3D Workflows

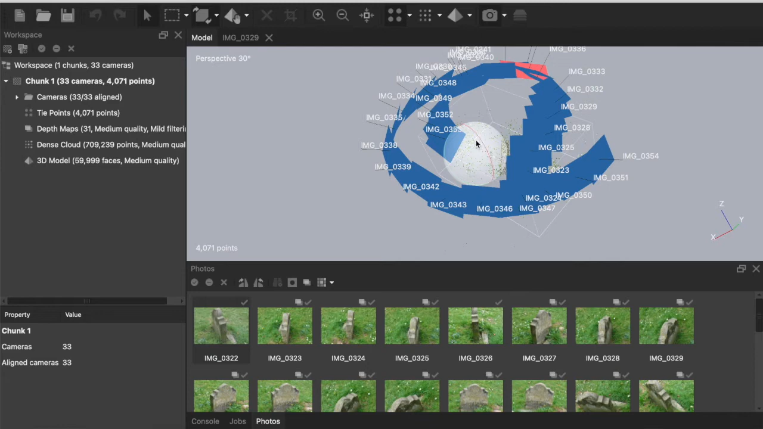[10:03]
I went around that small gravestone in the local graveyard and with a quick glance I can confirm pretty much that this was that was the transect that I took around the object and if I turn off the cameras and zoom in a little bit you can just see the start of the kind of shape of the gravestone being shown by that what we call a sparse point cloud there. So once I've confirmed that I'm happy with those camera positions and that is indeed a correct calculation I go on to the next page and I can
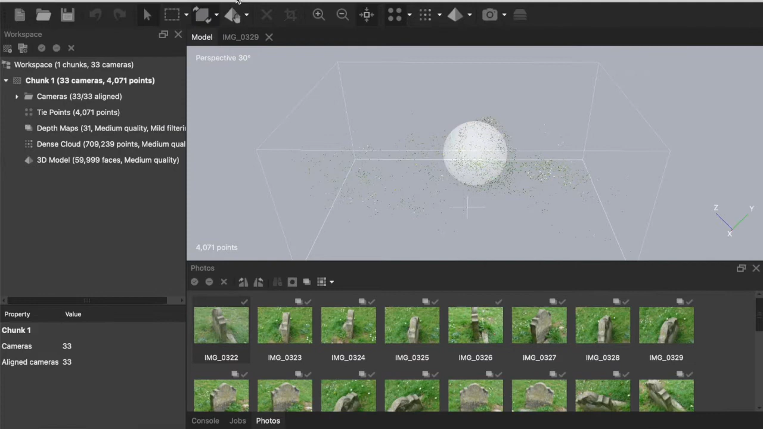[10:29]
build dense cloud again that took maybe two or three minutes for this small photo set so I'm going to
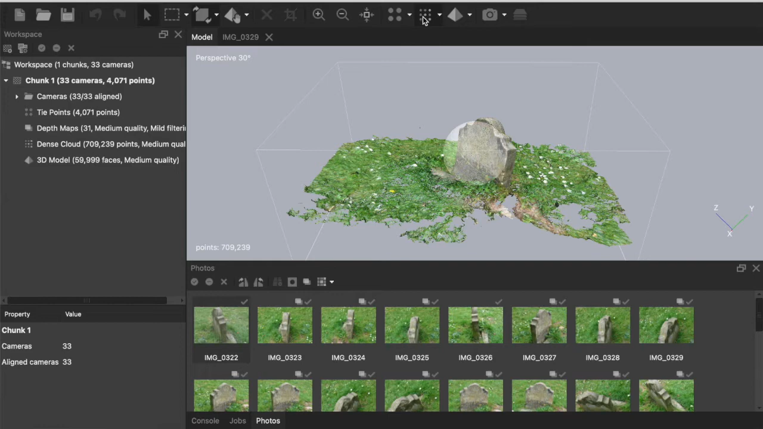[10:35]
show you the dense cloud view and instantly we've got something that looks very much like our our subject and I can rotate around that and it's already quite a pleasing thing to look at um you'll see also that uh
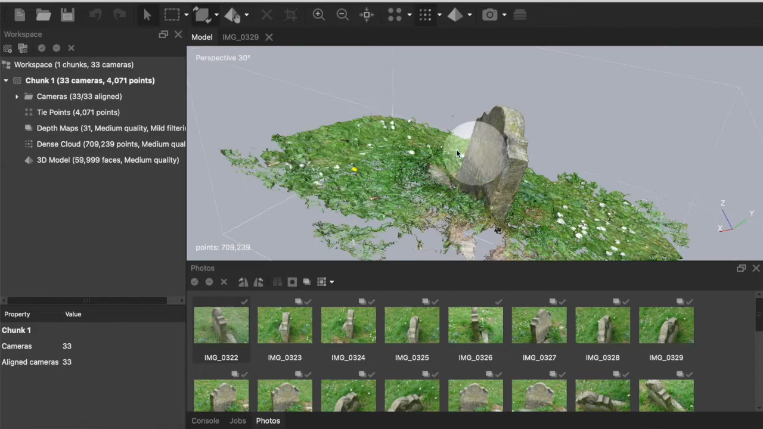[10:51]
grass and those kind of um textures with lots of particles on them are quite hard to capture um
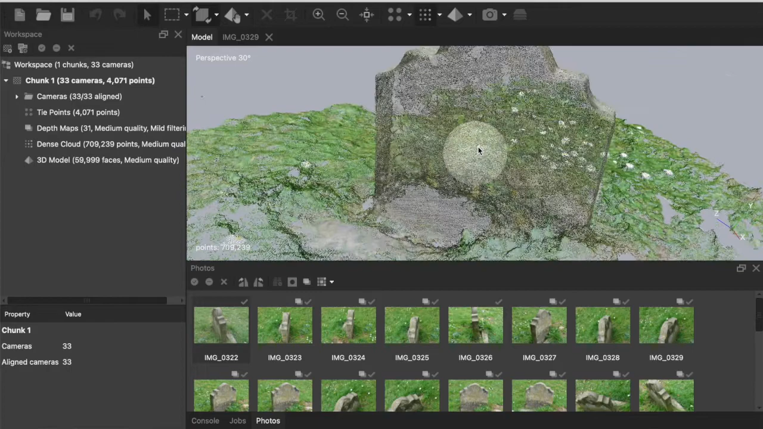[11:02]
it looks like a solid from here but if I zoom in you'll start to see that it's still actually a collection of
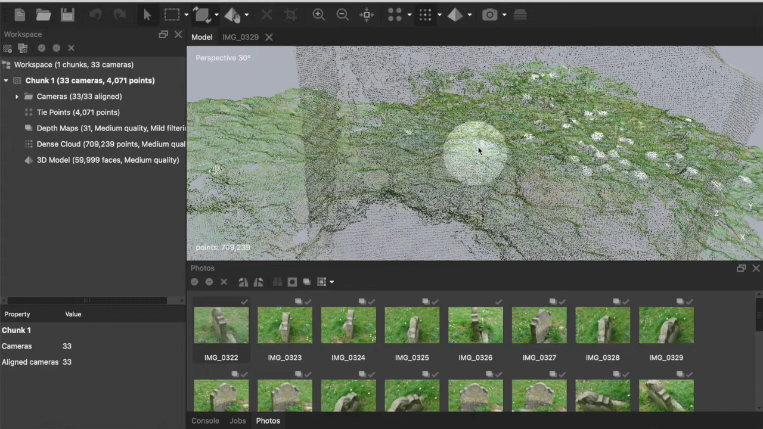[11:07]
very uh very closely patched points so the next thing we do is
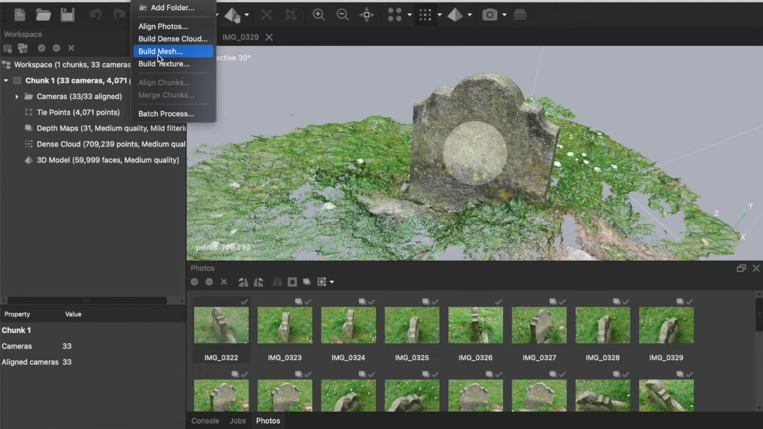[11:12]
to build the mesh and the software builds the mesh based on the the these points the relationship to each other so if we look at the mesh um
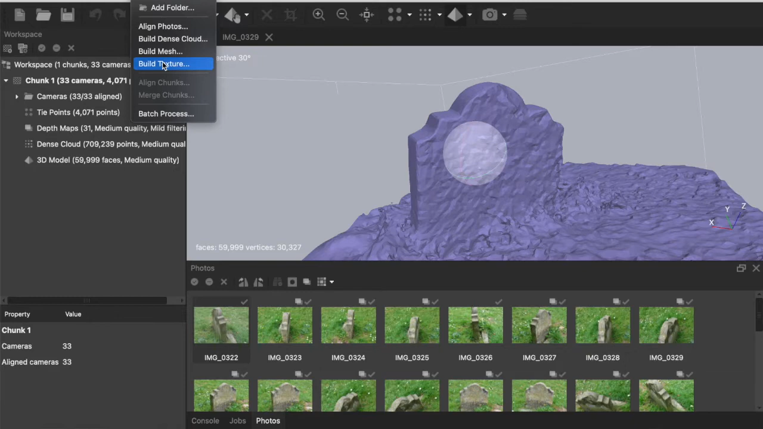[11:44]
that we have to do and that is to build a texture so this is going straight back to the source materials
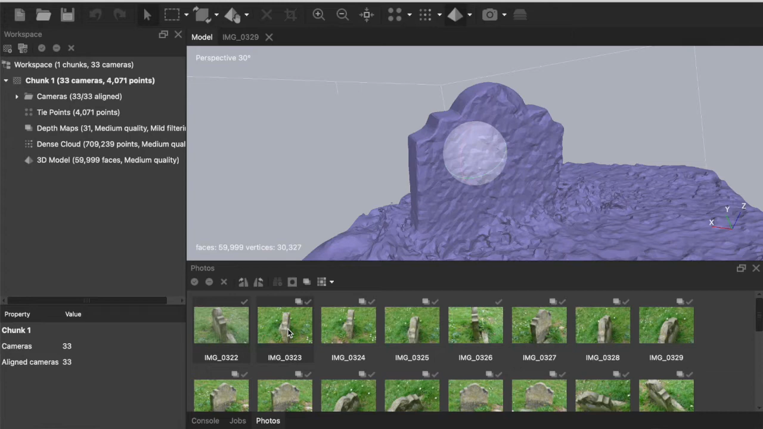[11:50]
to these um to these images and using them to mosaic a photo texture onto our 3d object
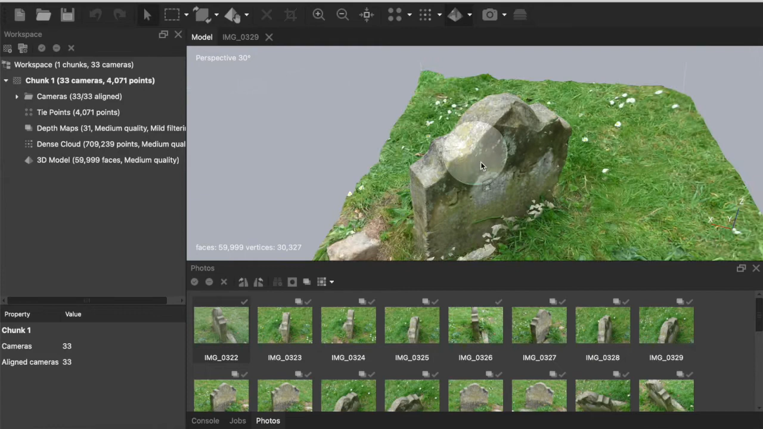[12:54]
creates these very um very realistic um very true to form uh shapes up to a certain point that they are the
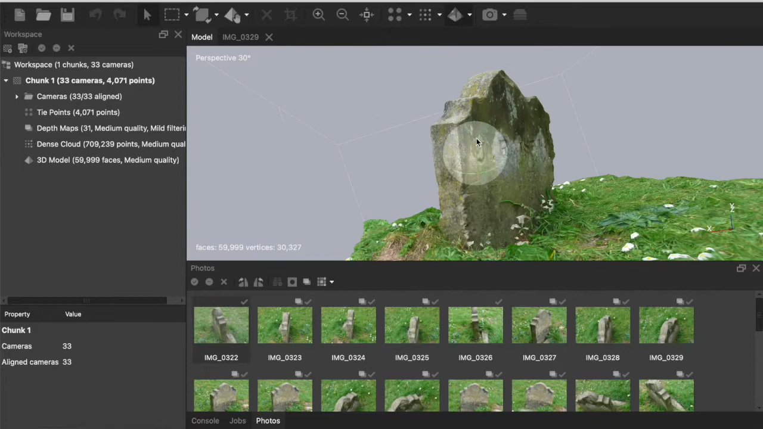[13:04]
very representation of the subject matter um but they're also very dense so what i
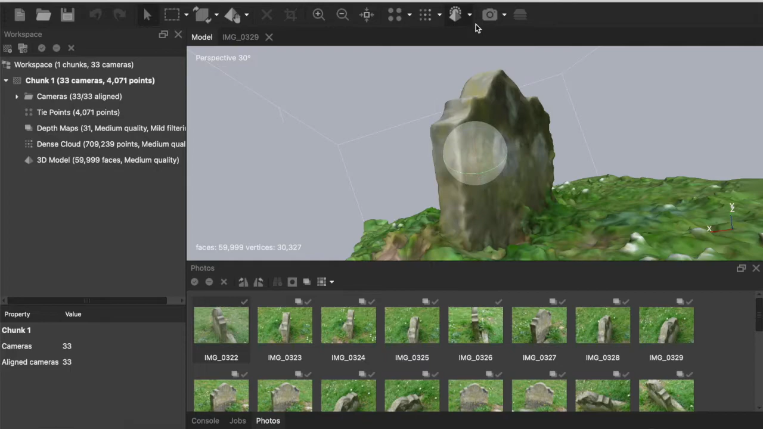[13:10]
mean by that is if we go back to a wireframe mode you can see now uh quite how many uh individual triangles there are
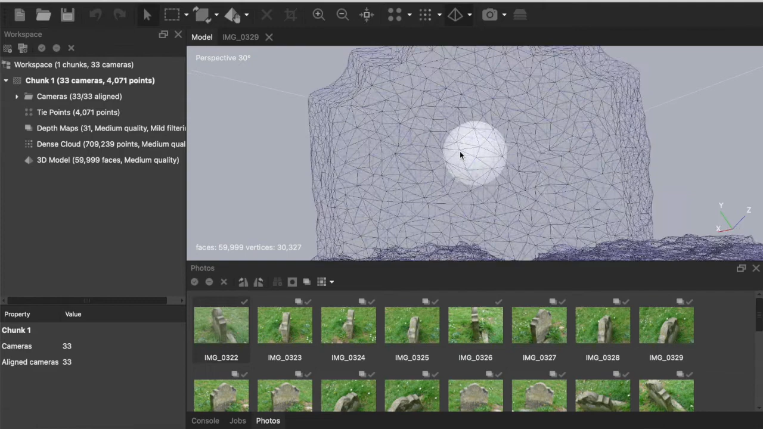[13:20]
which are making up that form um in fact down here it found out we've got just short of uh 60 000 of these faces
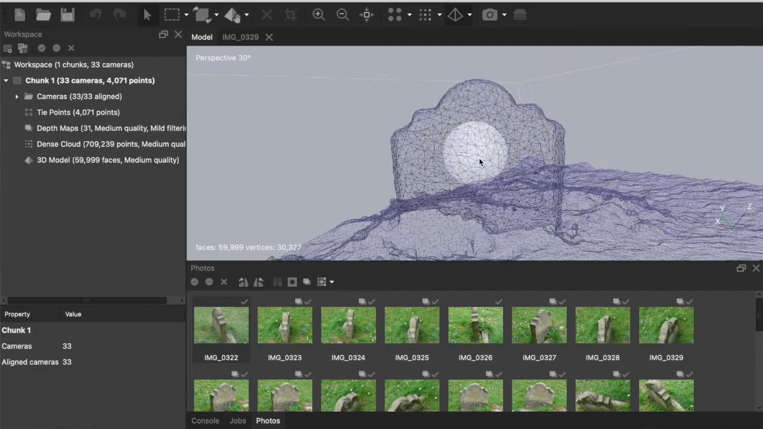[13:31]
are making up this form okay we could lose a few because we're not really interested in the grass um but the issue here is that these
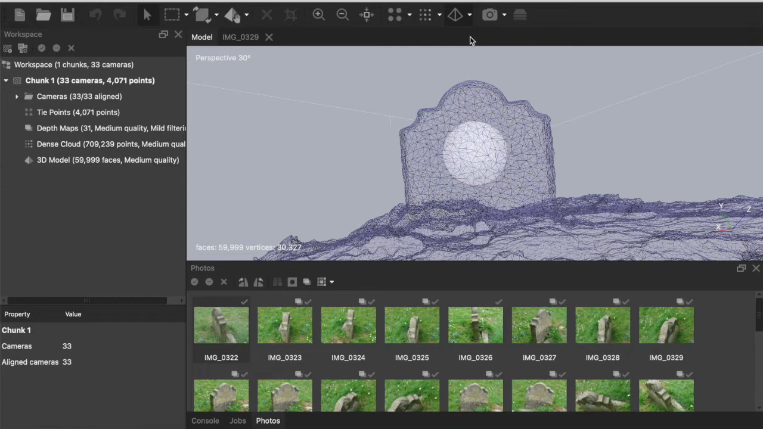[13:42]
this very dense shape makes a large file size it means that if you were to put this 3d object into something like a game engine or